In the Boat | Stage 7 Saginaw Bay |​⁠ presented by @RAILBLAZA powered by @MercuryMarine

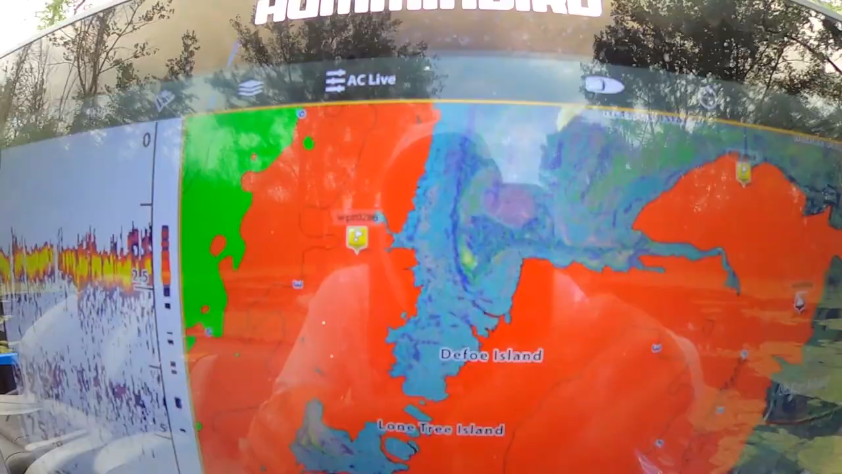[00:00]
How do you not? You know, you gotta fish around Depot Island.